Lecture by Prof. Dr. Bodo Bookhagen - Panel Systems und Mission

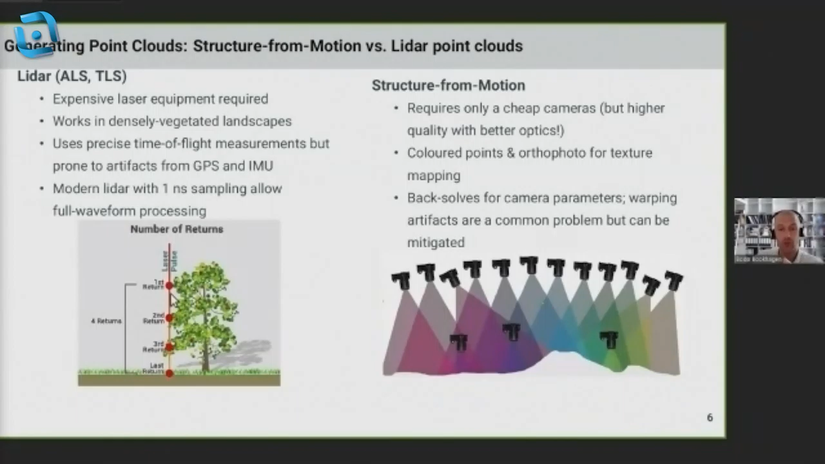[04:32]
whereas the structure for motion is a more standard technique that is also widely used in agricultural applications.
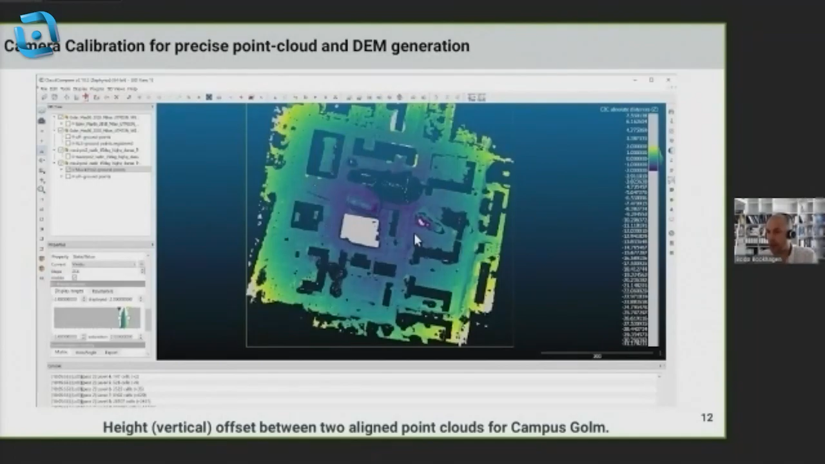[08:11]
This warping may be on the order of a couple of centimeters up to meters. Here the scale is up to two meters. So I'm showing this example to tell you that without careful calibration of the optical sensors, your output point cloud will not be accurate. This has to do with the distortions of the lens.
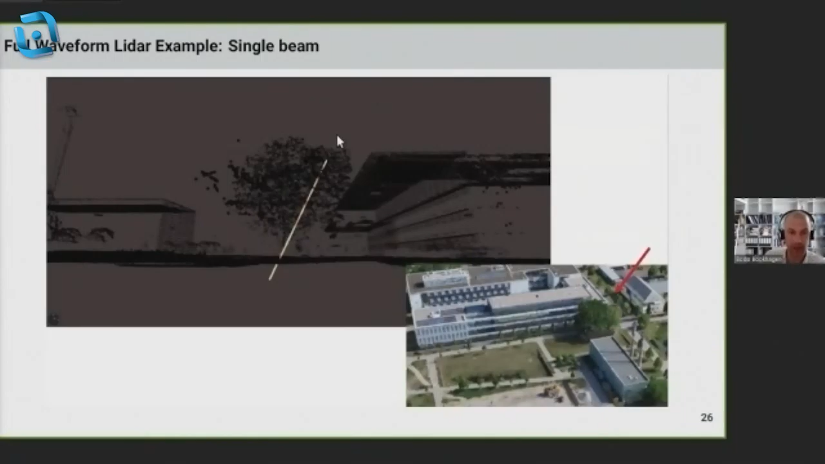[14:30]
Um, um, a single beam looks like this. So we are getting multiple returns, uh, while the LIDAR beam travels, uh, through, um, uh, the tree and those individual return signals that we see here,
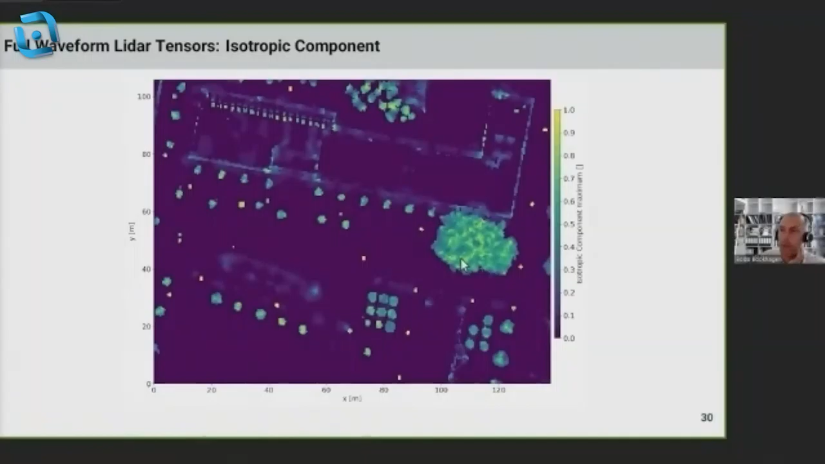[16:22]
And these are for, in this particular example related to, uh, the vegetations. So these were the examples that I wanted to, uh, give you and I'm happy to take any questions.